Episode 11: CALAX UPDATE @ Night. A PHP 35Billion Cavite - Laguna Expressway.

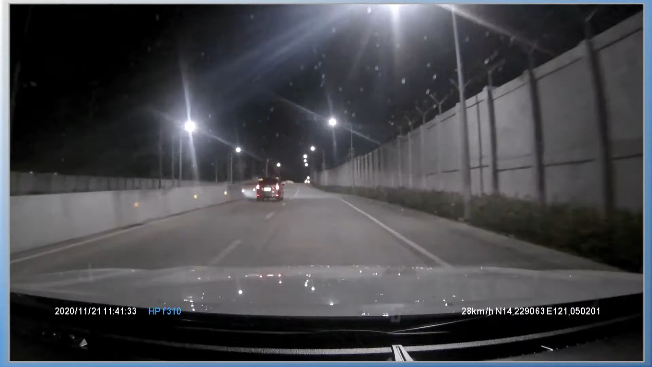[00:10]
Hello everyone, we're in Kalex and we're going back to Manila. This is going to be a short video.
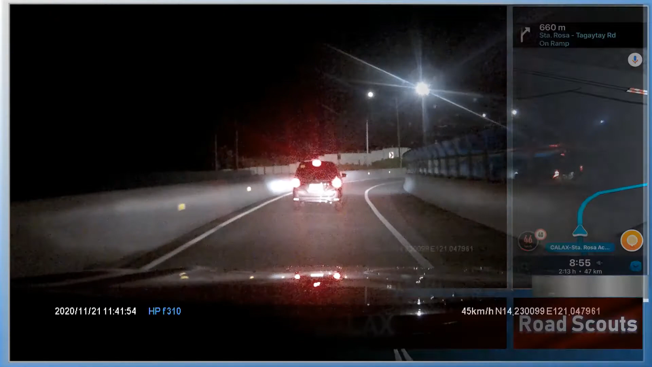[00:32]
We're going to be a lot of commentary along the way. And we'll see our faces.
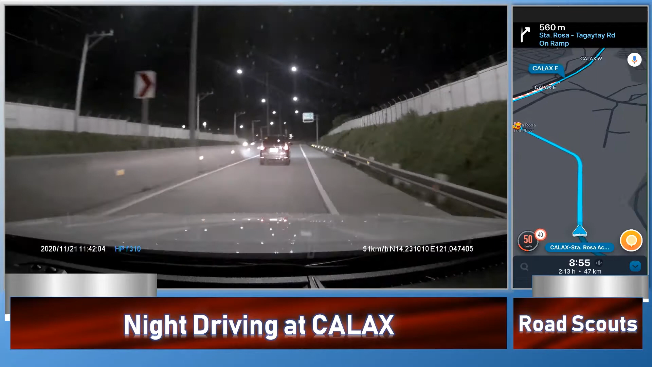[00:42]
As of now, I'm not officially officially in Kalex. We're on a ramp. Although, we're not going to go there. But we're not in the tall booth. That's what I mean. We'll see the tall booth anytime soon. It's actually up and coming. This tall booth is the Santa Rosa Tall Booth. This is the completed section of Kalex. Because remember, the Kalex will go all the way to General 3S.
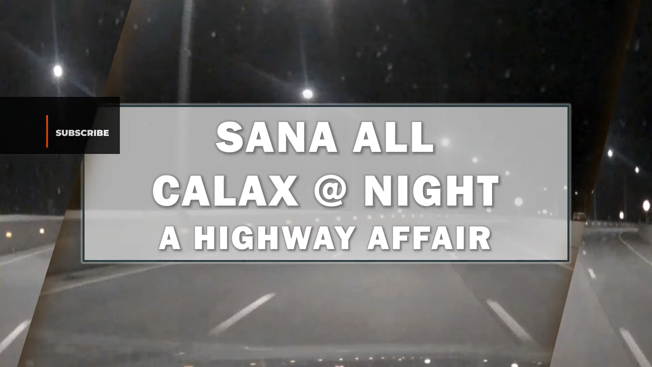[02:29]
because you don't know if you're in the middle, I'll give you one tip. And one tip is to use the lane closest to you as a driver.
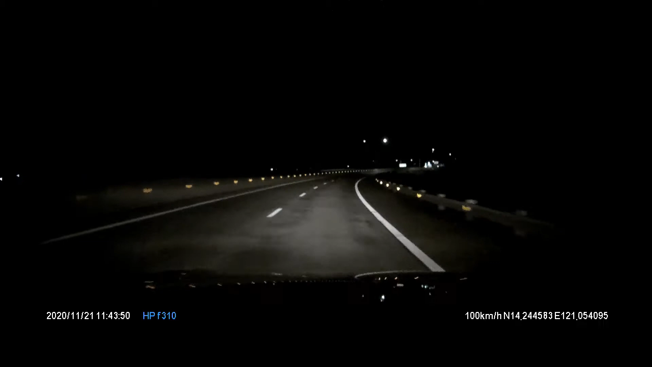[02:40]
The line, rather. The line closest to you as a driver. And that's the, in this case, the left lines. Because we're left side. So, we drive, the wheels are on the left side of the vehicle because we drive on the right side of the road. Okay?
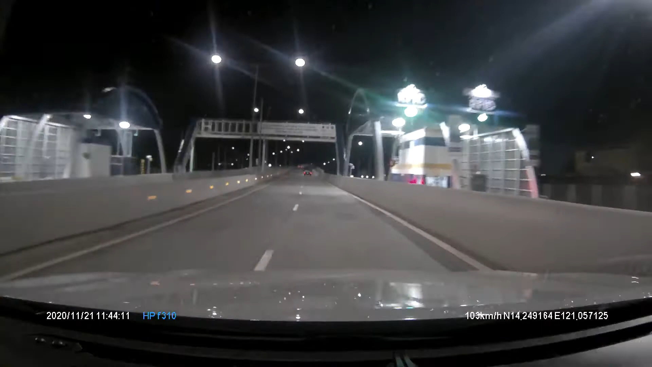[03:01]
So, let's give you several inches between you and your line. Because you can see that. So, what I mean is that if you drive, you don't drive directly on the line. I mean your body. Okay? So, if you do that, you're going to make sure that the vehicle will also not be within the line. Kasi, yung katawan mo is not on the line itself. Right?
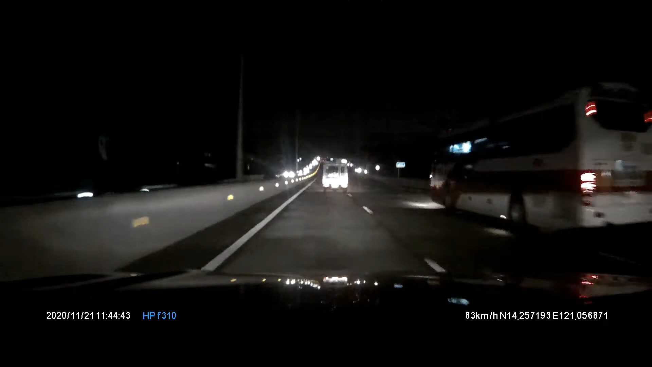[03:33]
So, if you do that, if you make sure that you're, you have clearance on the lines to your left, you don't need to worry about the lines to your right. Because, these two lines na nakikita ninyo ngayon, sakto lang yung sasakyan nyo dyan. Diba? So, kung meron kayong clearance, kung enough yung clearance ninyo sa left side, you pretty much don't need to worry about the clearance that you have on the right lines.
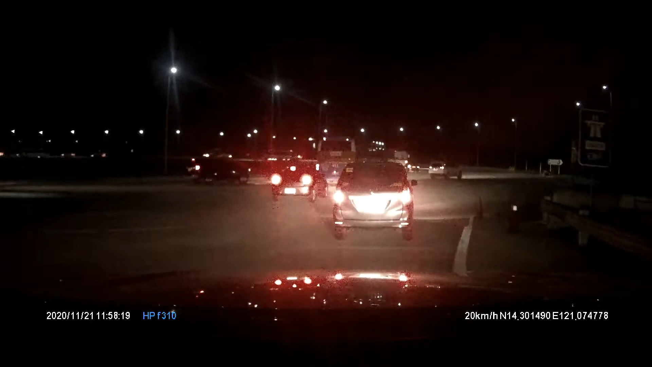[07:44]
So, kung ikaw papasok ka sa rotonda, you have to yield sa mga sasakyan na nasa rotonda na. Sa manuals natin sa Pilipinas, I was looking at the rules and regulation. It's still
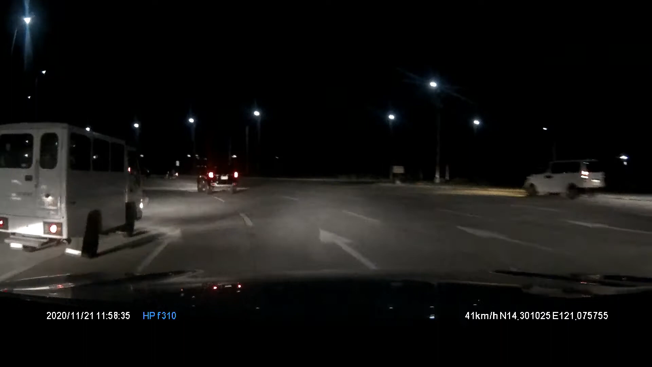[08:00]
using the first on the road and the right vehicle having the right of way. So, always remember that if you're on the left side of a vehicle and you're merging on the same exact spot, the vehicle to your right has the right of way. So, ito yung bridge ng SLEX. Kung babalik ka sa Manila, mag-e-exit ka niyan. So, there will be a roundabout. Pero, for today, we're going to proceed to Brentville.